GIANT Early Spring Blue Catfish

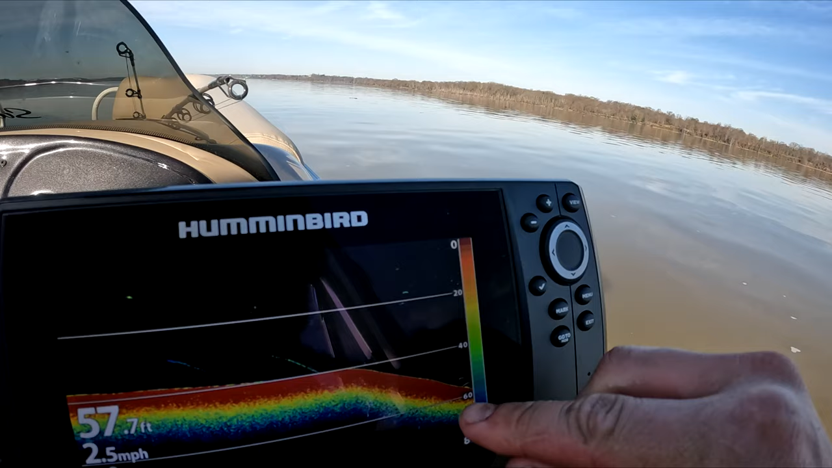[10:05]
On screen: depth 57.7 ft, speed 2.5 mph
Looks like they might be hanging a little bit in this deeper stuff. So, I think we'll give it a shot.
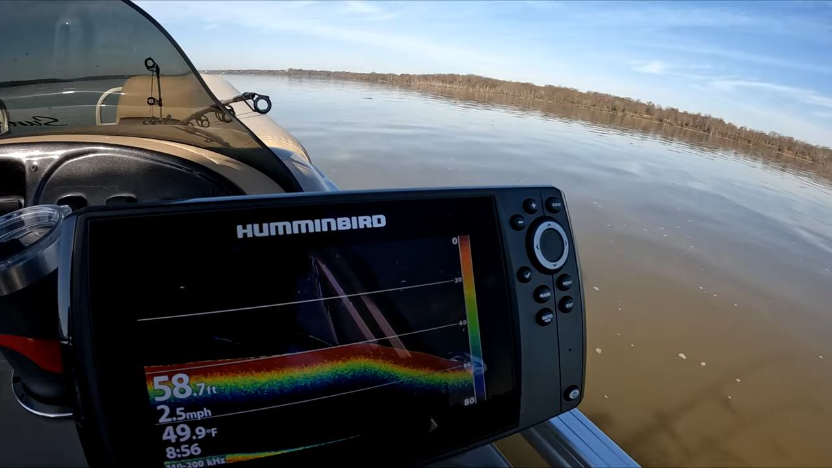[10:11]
On screen: depth 58.7 ft, water 49.9°F, speed 2.5 mph
Alright. We're set up a lot deeper.
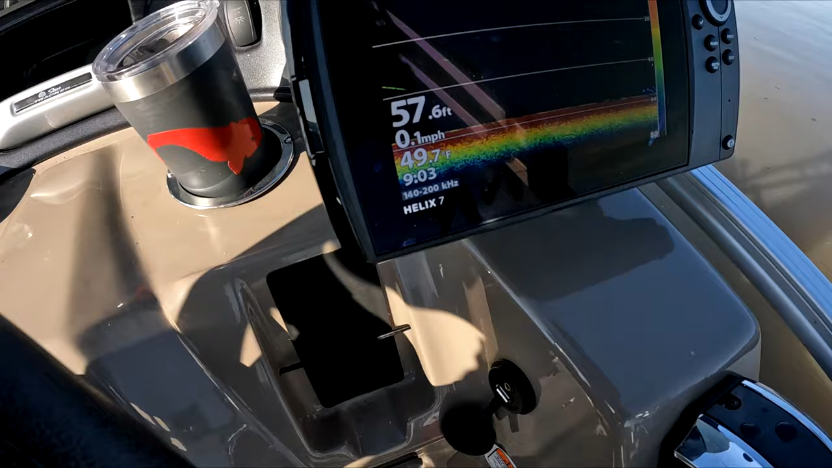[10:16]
On screen: depth 57.6 ft, water 49.7°F, speed 0.1 mph
Hopefully, you guys can see that. Alright. 57 foot behind the boat.
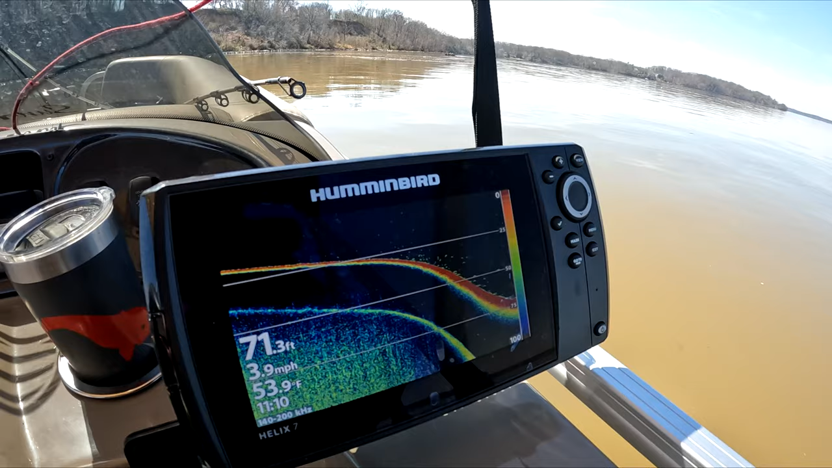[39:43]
On screen: depth 71.3 ft, water 53.9°F, speed 3.9 mph
All right, coming up to this second spot here, you can see it's super deep, and there's a lot of fish down in there. There's more marks than I was seeing anywhere else.
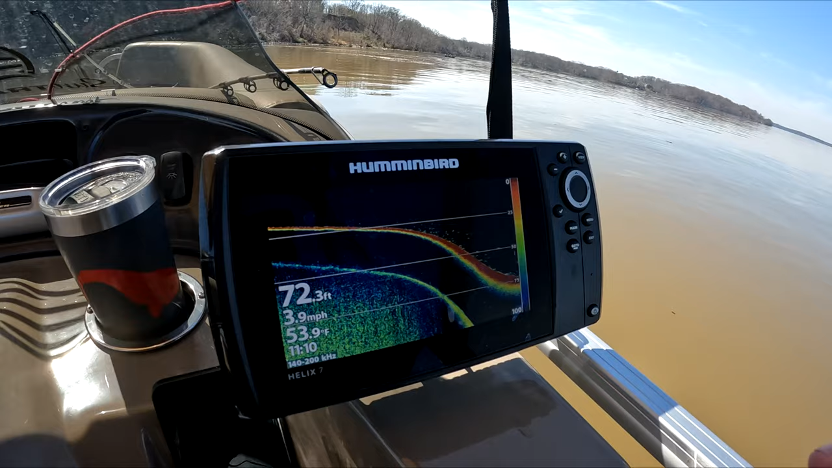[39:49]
On screen: depth 72.3 ft, water 53.9°F, speed 3.9 mph
So, I'm going to go to the inside, or outside, whatever, edge of this channel to this hole.
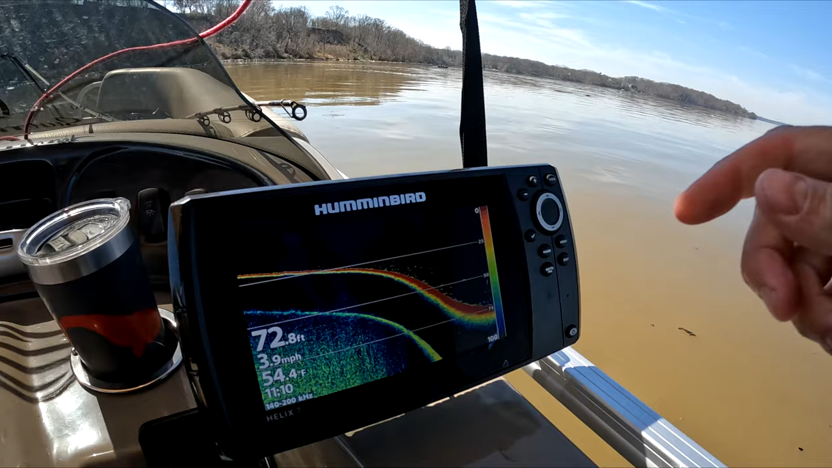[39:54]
On screen: depth 72.8 ft, water 54.4°F, speed 3.9 mph
It's not really a channel. It's a hole down here.
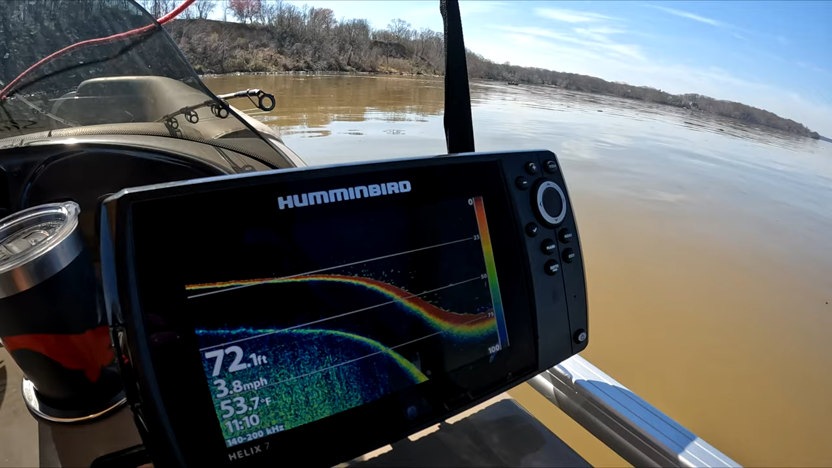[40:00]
On screen: depth 72.1 ft, water 53.7°F, speed 3.8 mph
Let's see if I can find anything on that, because there's a lot of rock on that side, and I like fishing that.
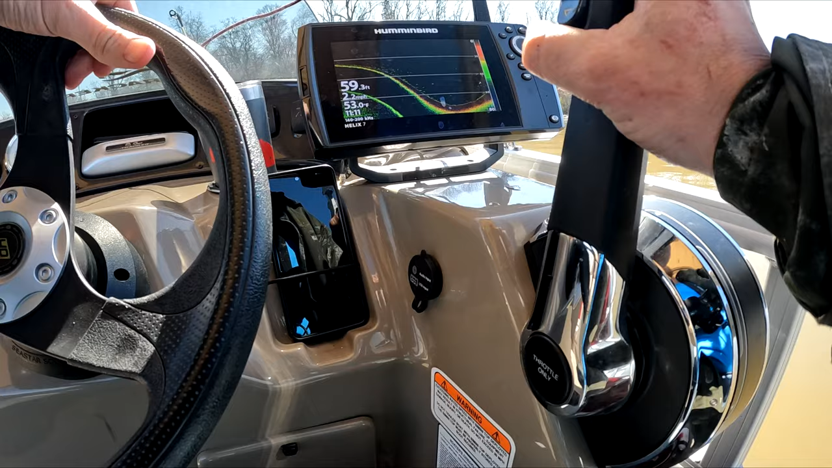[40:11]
On screen: depth 59.3 ft, water 53.0°F
It's all right. They're here first. If they move before I get fully set up, I might bump down.
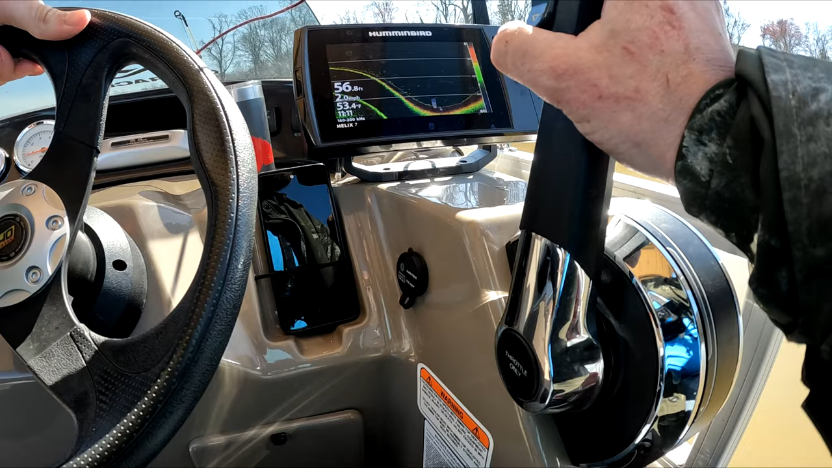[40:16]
On screen: depth 56.8 ft, water 53.4°F
But, man, I'm not seeing much coming up the other side.
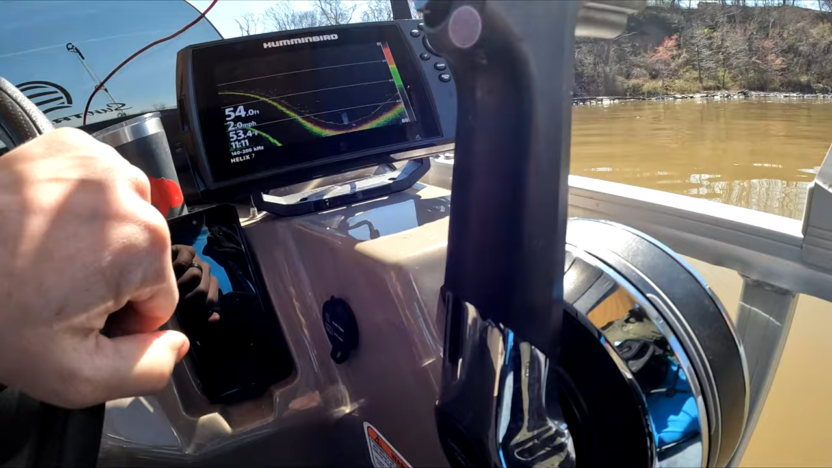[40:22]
On screen: depth 54.0 ft, speed 2.0 mph
There's something decent. Yeah, that's a big fish. I'm going a lot slower than I was before, but, yeah, that's a good-sized fish.
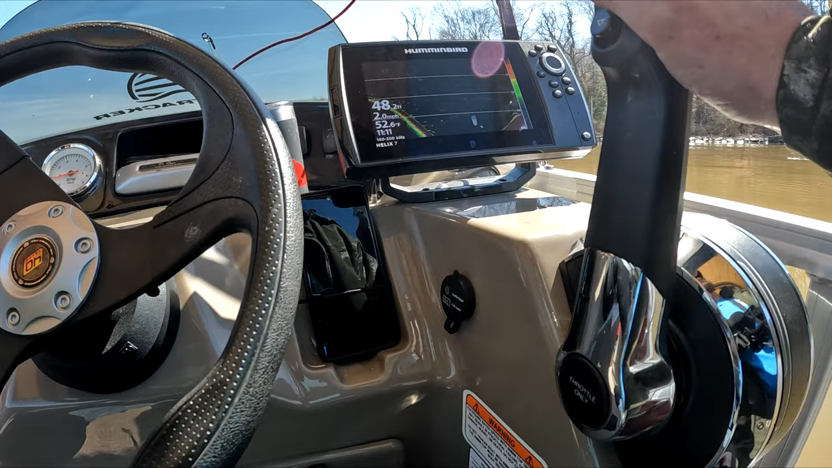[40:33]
On screen: depth 48.2 ft, water 52.6°F, speed 2.0 mph
So, I'm going to fish this deeper stuff and get a couple out in the shallow.